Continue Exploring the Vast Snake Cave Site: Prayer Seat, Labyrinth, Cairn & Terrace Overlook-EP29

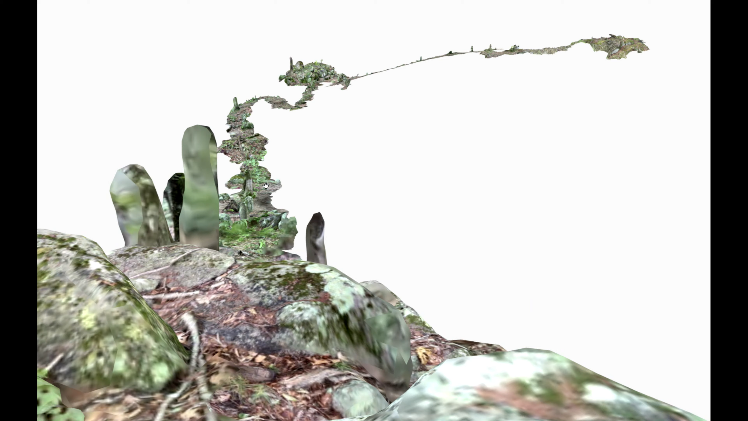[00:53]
Amazingly the line that is created if you will by the split boulder cairn and that niche face right down to the back of a prayer seat.
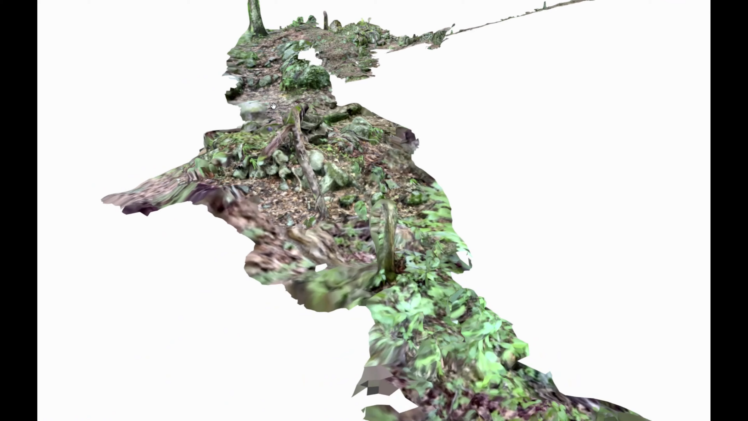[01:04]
Prayer seats were known to be used as essentially recharging stations for shaman or shaman for particular ceremonial purposes.
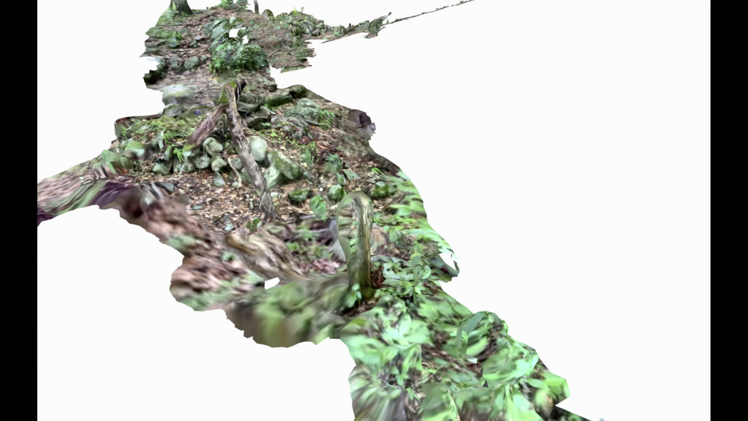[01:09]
They would actually sit in them and possibly meditate. That's where they got vision quests and the like. So as we come into this let's go to the video. This is the next object and that is a prayer seat.
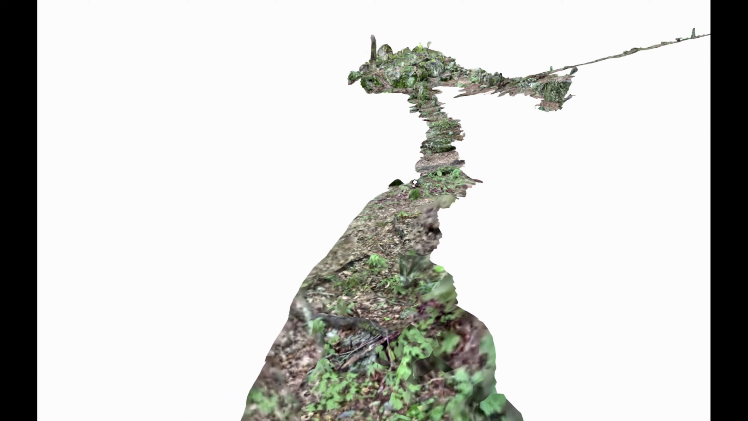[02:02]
This isn't the first time in this series we will follow the angle a prayer seat makes and it won't be the last. There are a number of objects out in the woods that are right in line with how prayer seats open. But as we make our way up to this object I'm
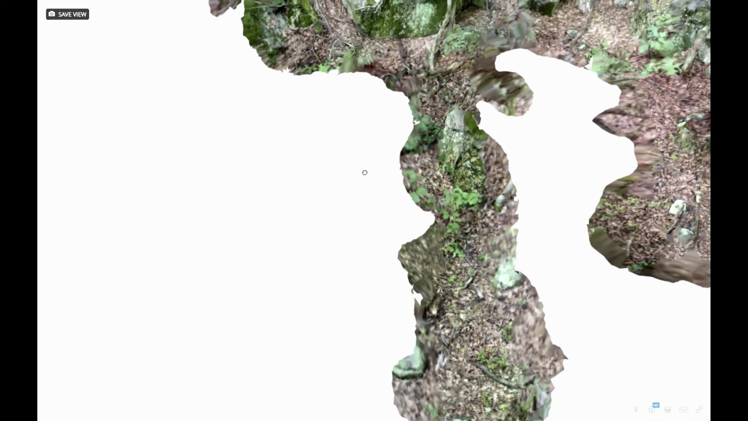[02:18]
calling a labyrinth it's really a gigantic boulder cracked with four aisleways in it or a labyrinth.
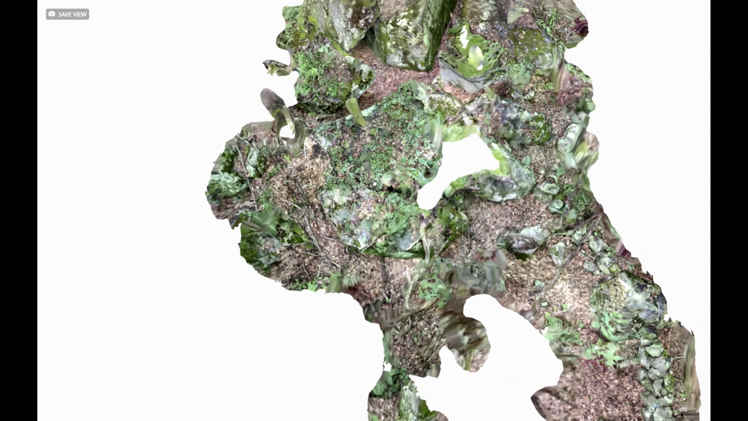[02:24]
So we're going to take a quick look here from a bird's
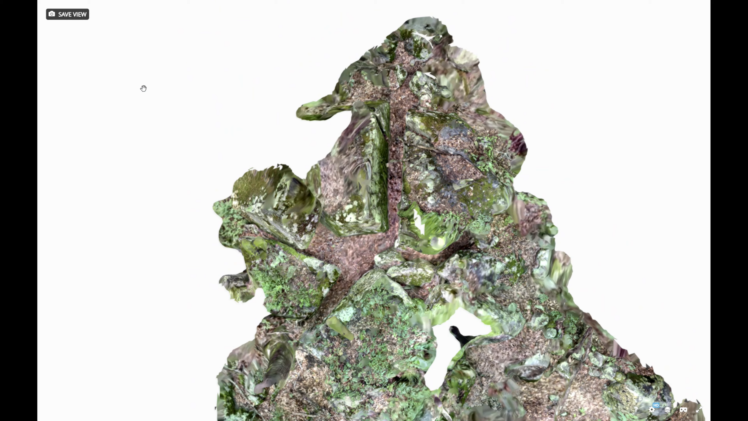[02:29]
eye view is what this looks like top down because I think this is also critical to decoding this site. All right so I'm going to overlay some images to this the
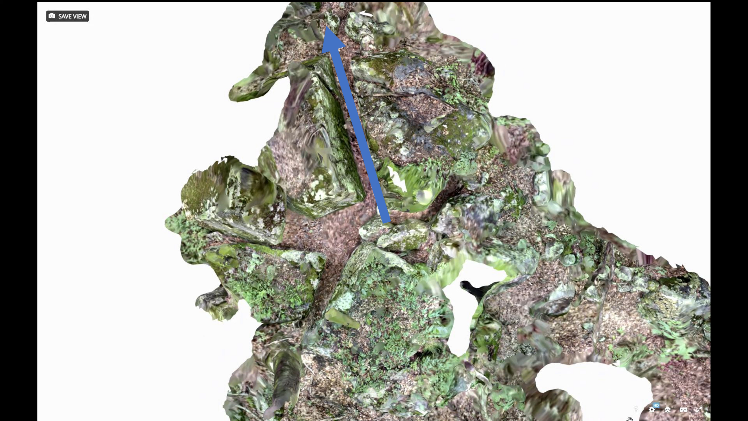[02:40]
aisle if you will in this labyrinth that I've just highlighted with the blue arrow. Points due west and it's the only one that is open. The one to the right is an aisle and it is closed. The one to the bottom is also blocked off white stones and the one to the left is blocked off. So of all of the possible ways to get through this
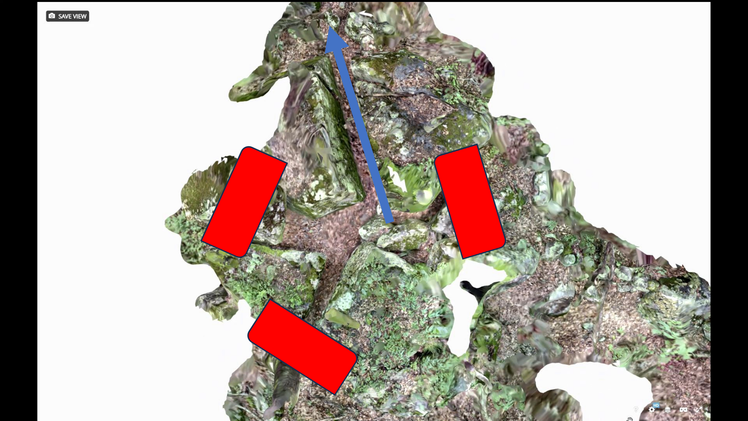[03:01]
labyrinth three out of four of the entrances or exits are blocked with stone and the one that is open faces directly west.
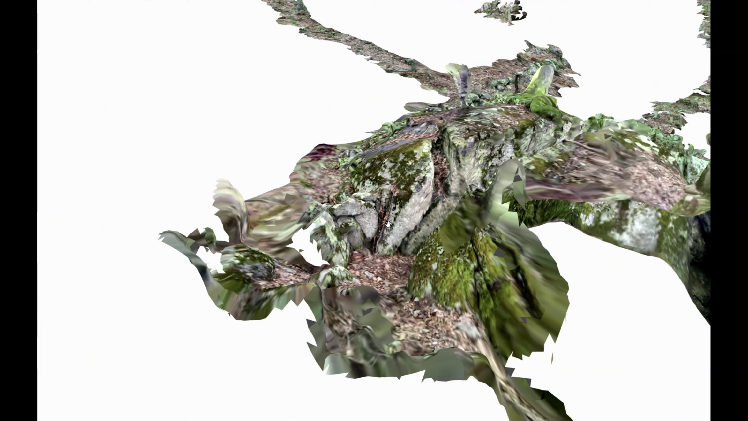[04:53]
Turning back to the lidar and looking at that westward facing exit to that labyrinth or enclosure. We're going to follow down the
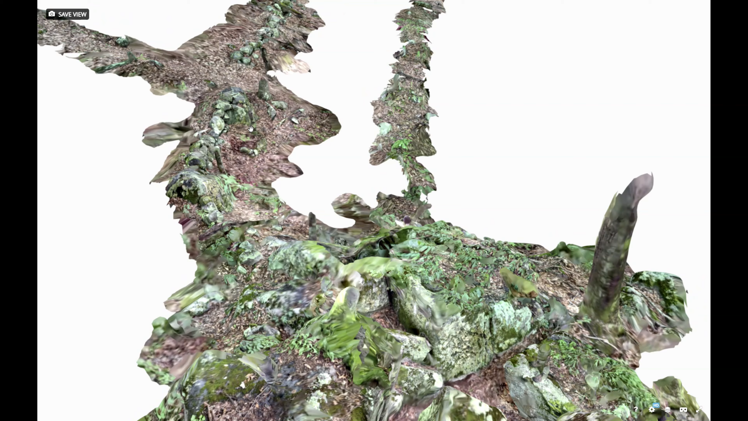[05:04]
linear cairn that moves from this feature
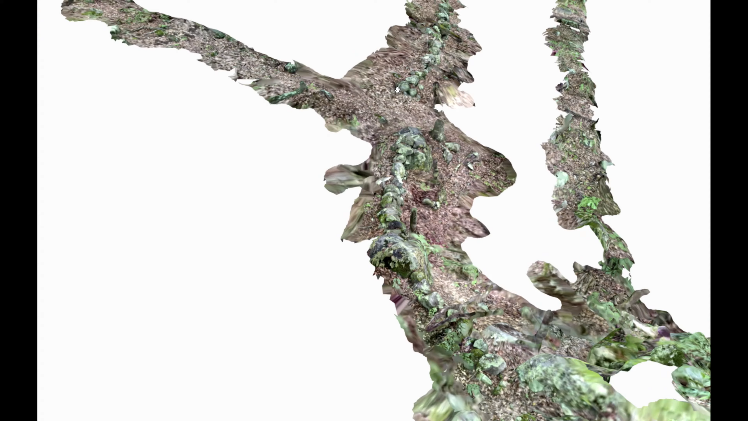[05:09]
as it heads toward the edge
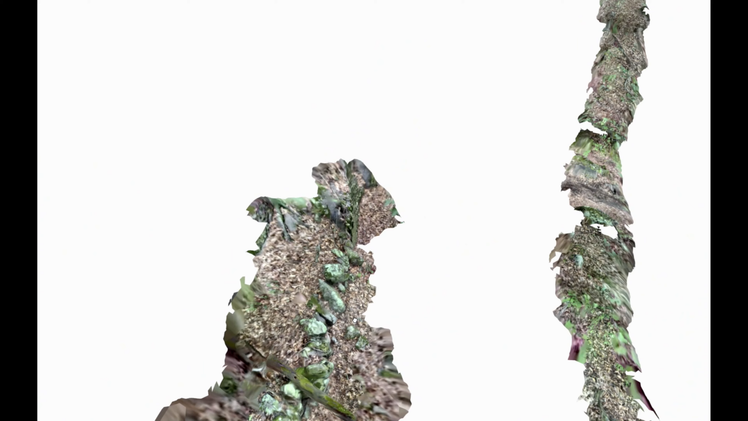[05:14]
of the cliff or bluff or ridge line where we're going to go find the last
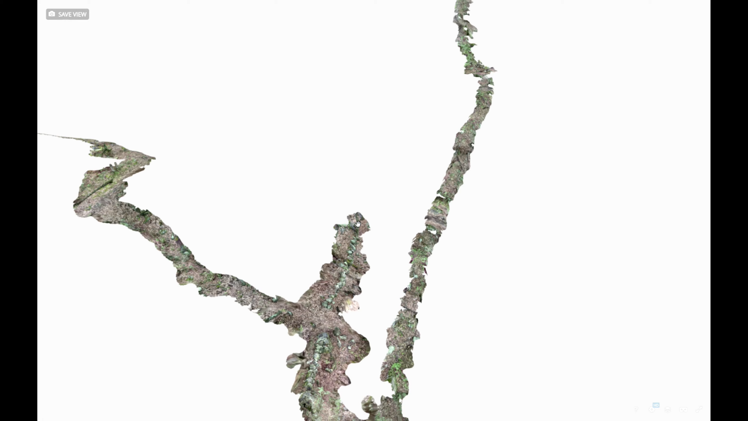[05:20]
object which is the overlook or terrace.
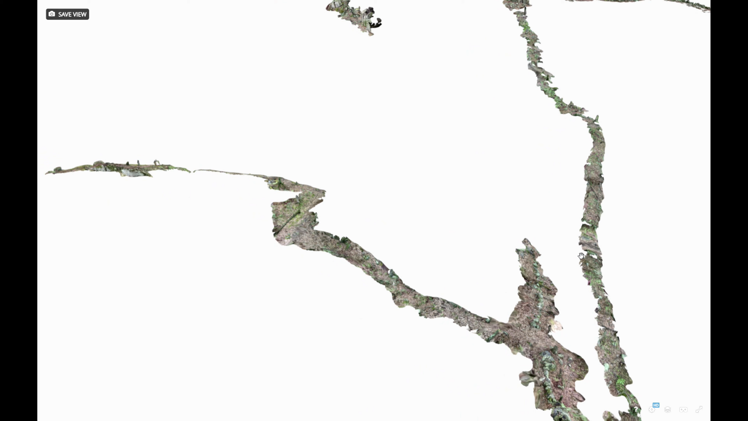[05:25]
So I don't know that this path that I'm following to the terrace is particularly important like the other ones were.
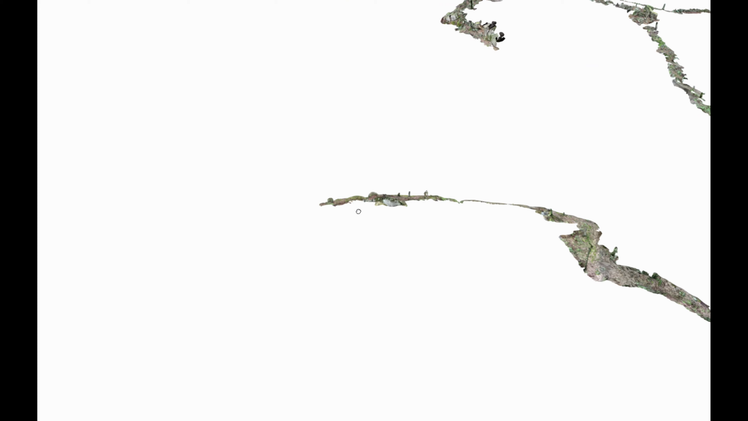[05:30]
Many of the other ones that we saw show a direct line to the next object.
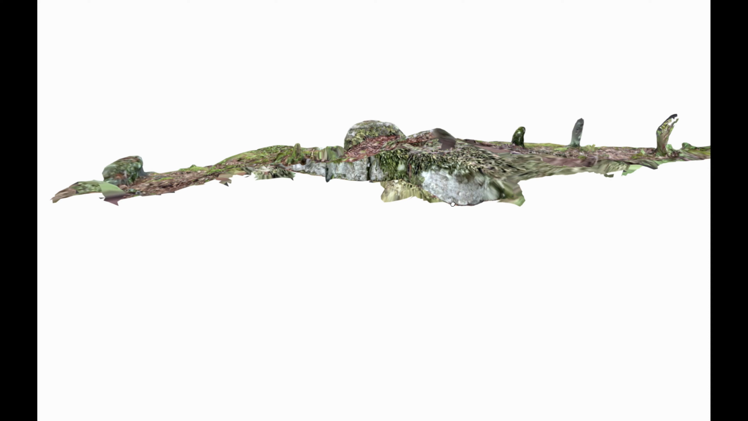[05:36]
This one just happens to be the way to get through there in the easiest path.
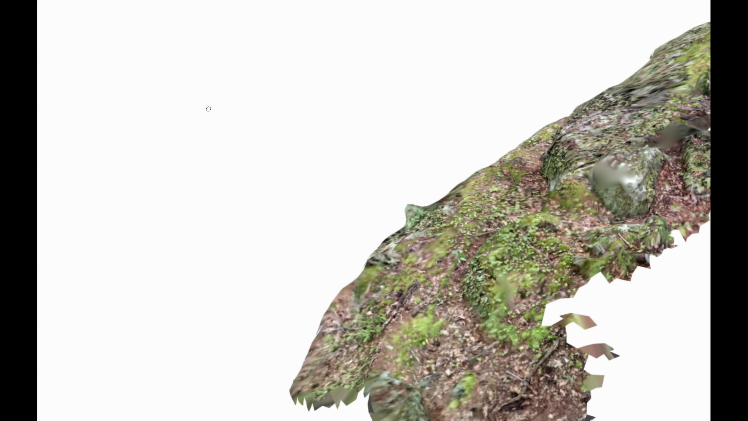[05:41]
I'm now approaching the terrace from the rear and the lidar imagery will wheel around and take a quick look at how small this terrace is and
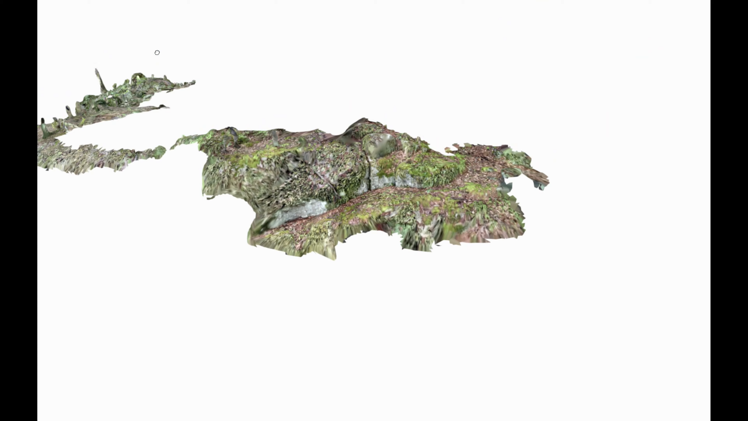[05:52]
it possesses two curved alcoves both of which I think were actually worked.
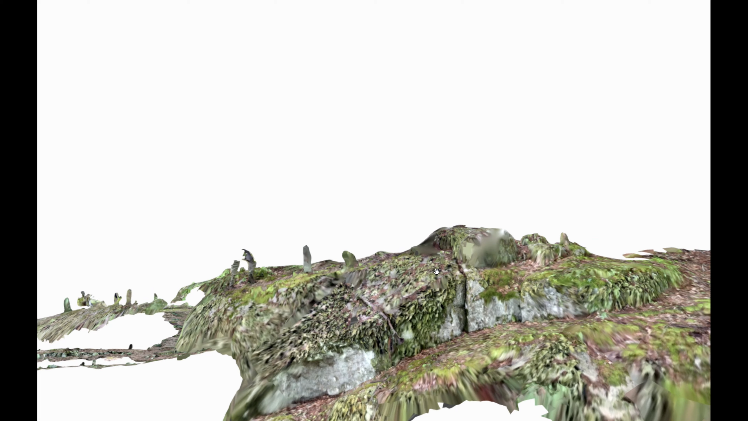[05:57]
The erosion style would be very odd for that to be curved so
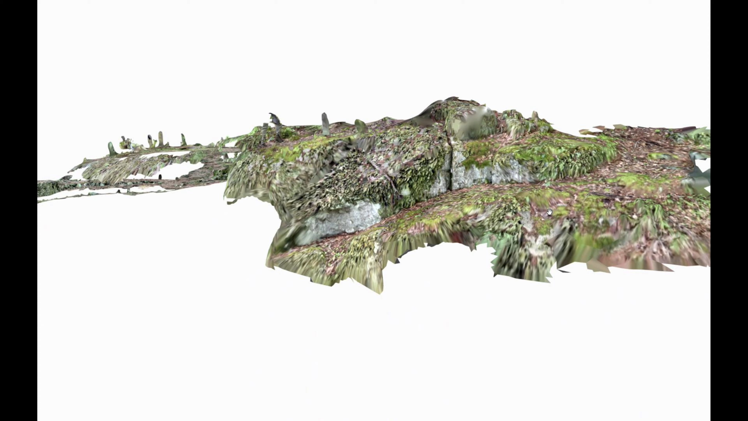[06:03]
the fact that it's facing an important direction indicates that those alcoves were probably curved.